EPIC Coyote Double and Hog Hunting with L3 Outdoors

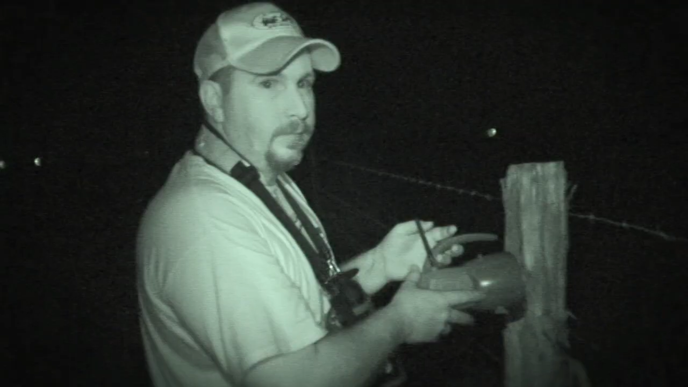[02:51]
we're going to set out a predator call and something comes in, you know, we'll shoot it.
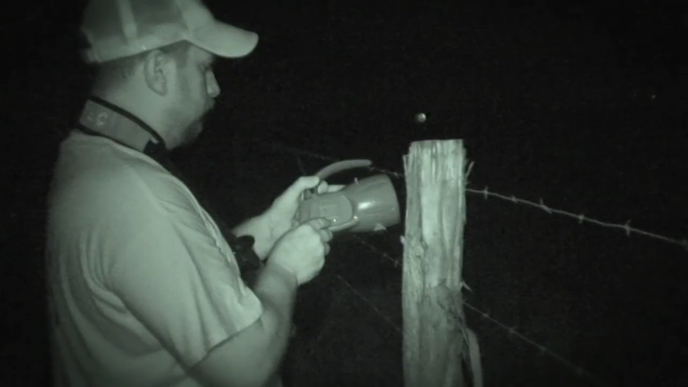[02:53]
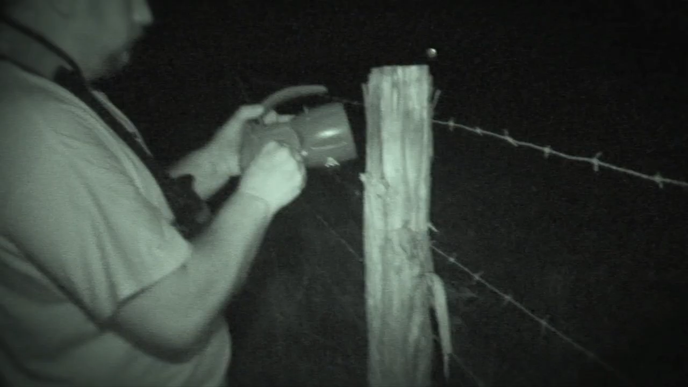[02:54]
This property is just overrun with all kinds of critters and we're going to go out and give this 17 and put it through its paces.
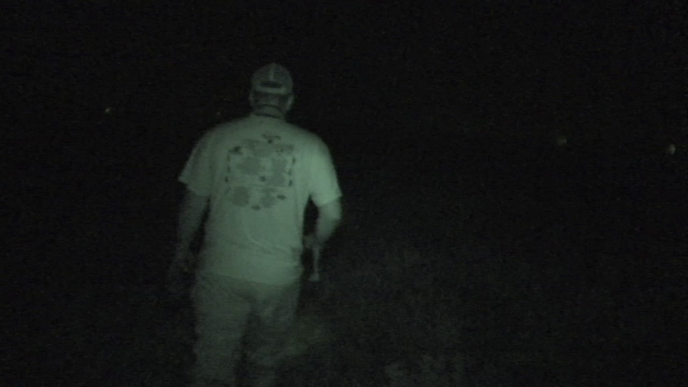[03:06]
Josh heads into the darkness with his IcoTech call and places it on nearby friends' posts.
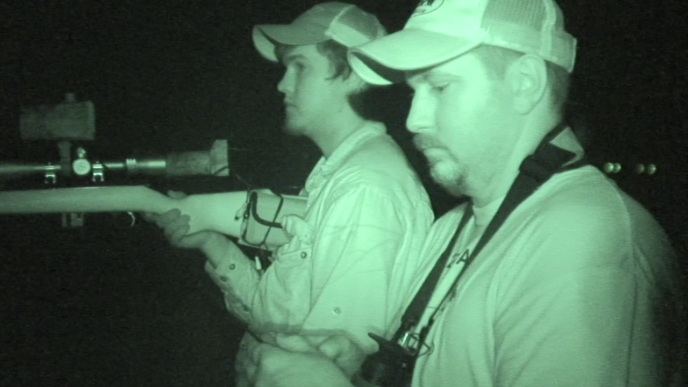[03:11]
As it wails into the night, both him and Jeremy scan the darkness for signs of life.
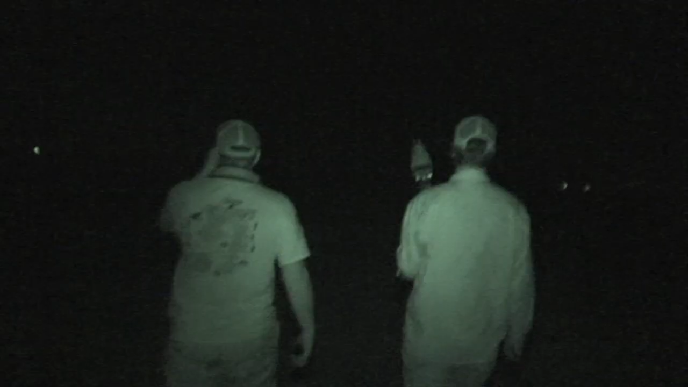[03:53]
The boys move on a little further.
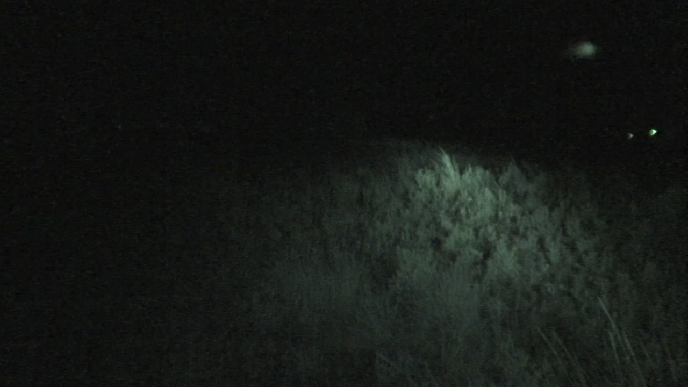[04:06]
They switch on the IcoTech collar to bring them in. And they both come running.
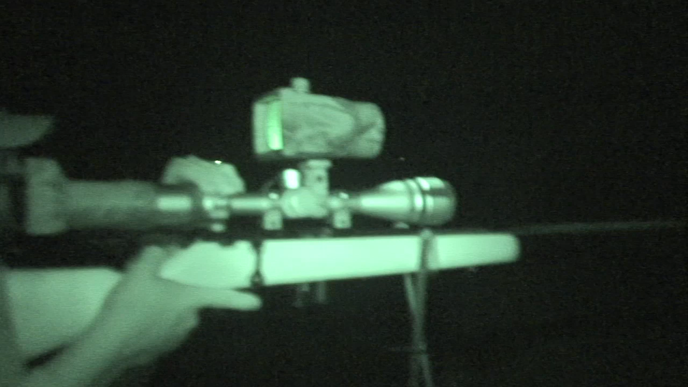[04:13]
Jeremy gets them in his sights and takes one out.
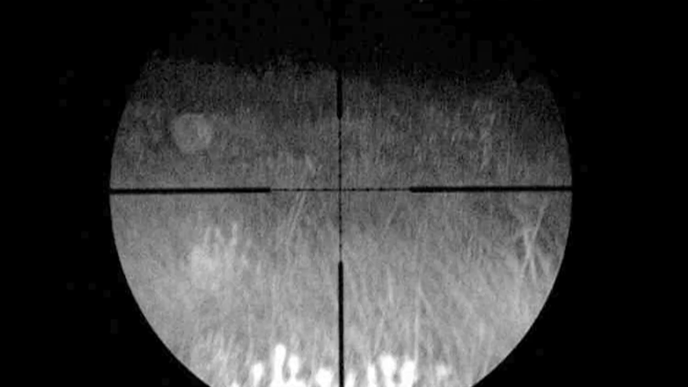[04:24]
The other runs. Although, he hasn't gone far.
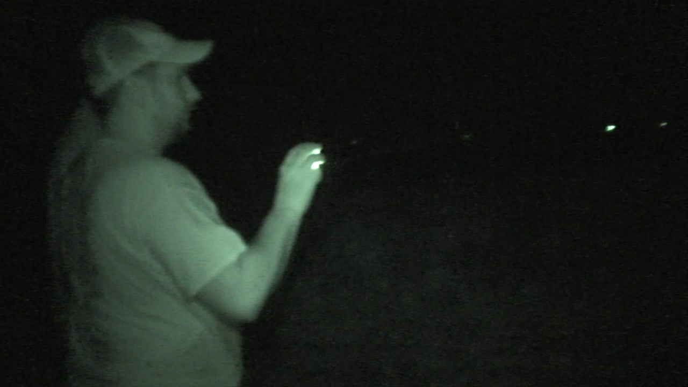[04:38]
The boys find the first coyote not too far away.
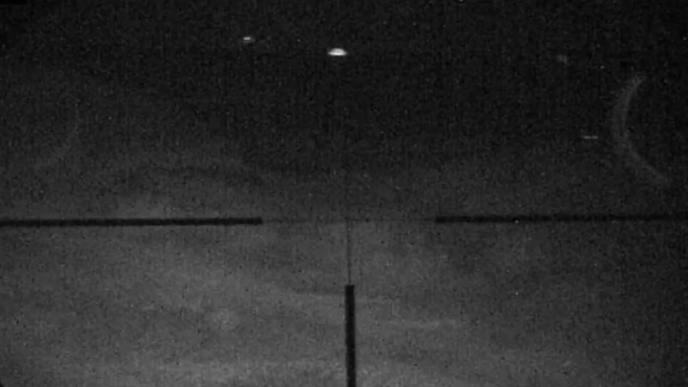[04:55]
The following night, Josh is out alone trying to match Jemmy's impressive two-in-one-night achievement.
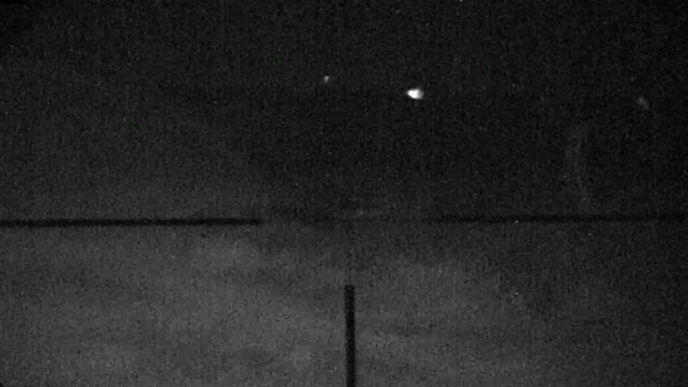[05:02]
He's only just driven up the property when he spots a pair of beady eyes glowing in the darkness. Well, we tried for a coyote and I believe I missed him.
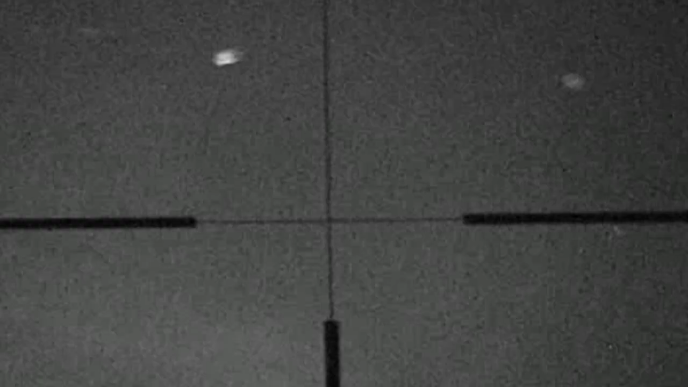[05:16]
We've had a look around with the flare.
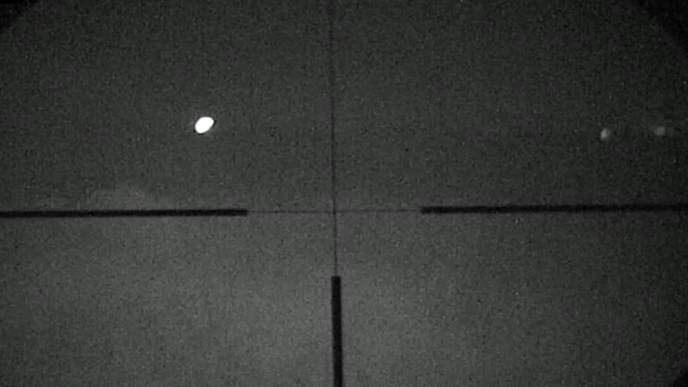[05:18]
We're not getting any heat signatures off of it. It sounded like a mess.
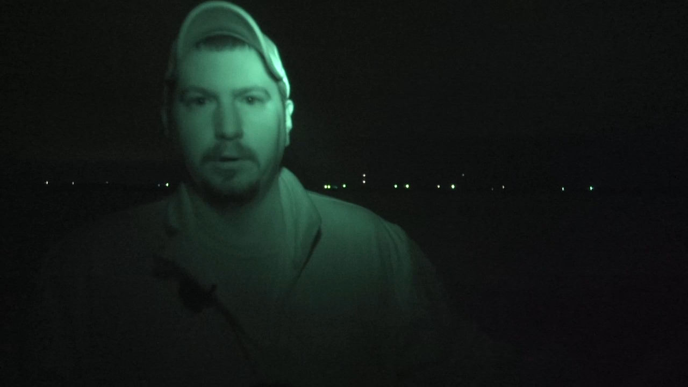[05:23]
But it's still early in the night, so I think we've still got an opportunity to get a pig. So we'll just kind of keep stalking along and hopefully we might see a pig crossing or something. Josh is obviously gutted that he's managed to miss the coyote. It's a rare occasion he doesn't take his quarry.
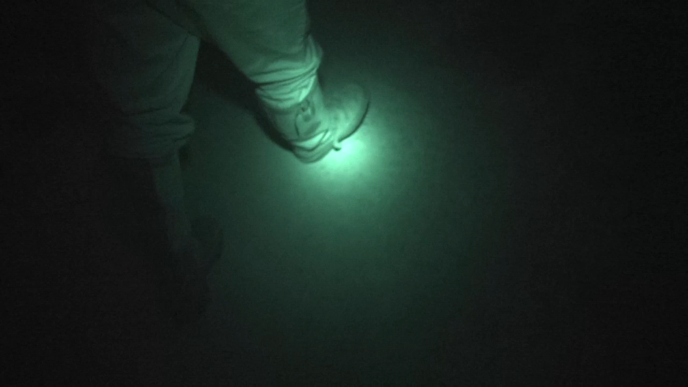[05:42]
Determined to redeem himself, he heads out on foot into the Texan Knight, armed with a night sight NS200 and his flare.
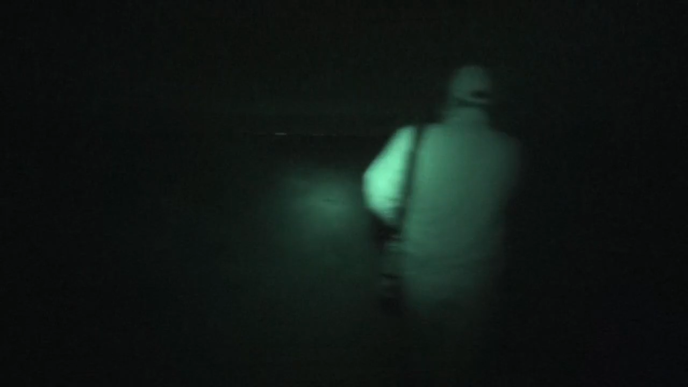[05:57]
But all he can see is cattle.
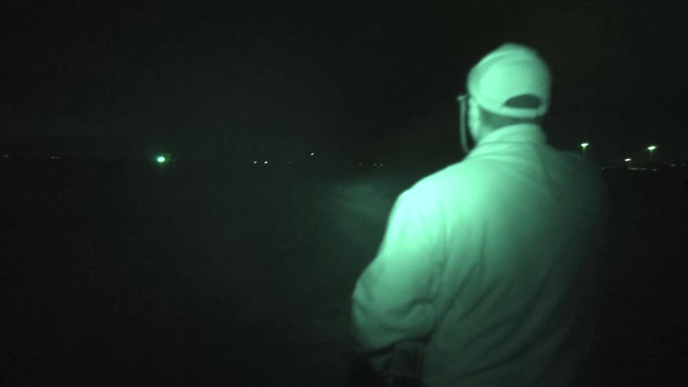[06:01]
Then he spots something. Yeah, that's big. Kill your line. Kill your line. Don't get ready to shoot. We're going to at least point it down.
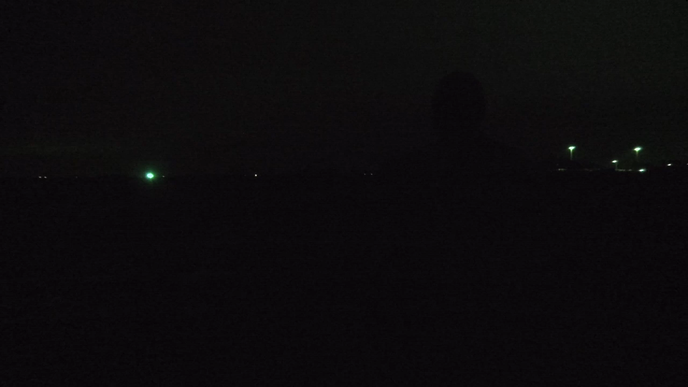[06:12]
There's a pair of eyes on the track, a little way ahead of him. Josh creeps forward. And sets up the rifle.
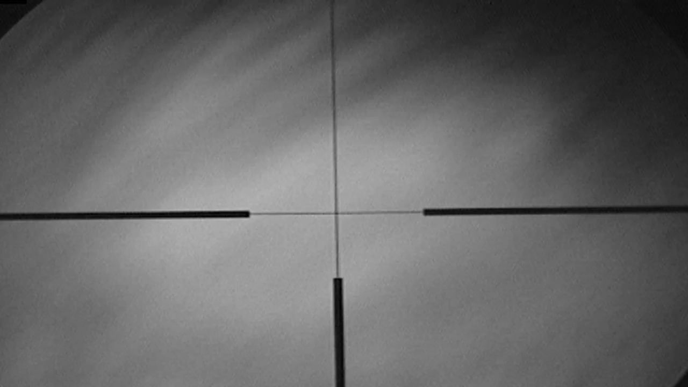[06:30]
It's a feral hog rooting away in the field.
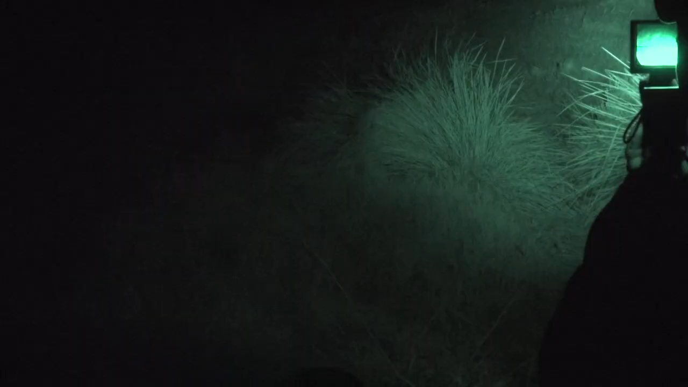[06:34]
This is Josh's chance at redemption.
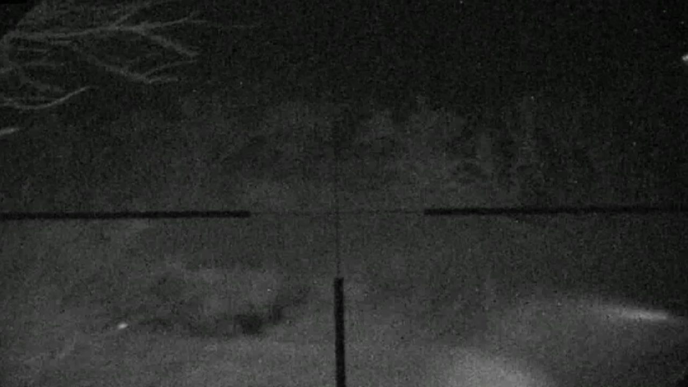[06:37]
He gets the hog in his sights.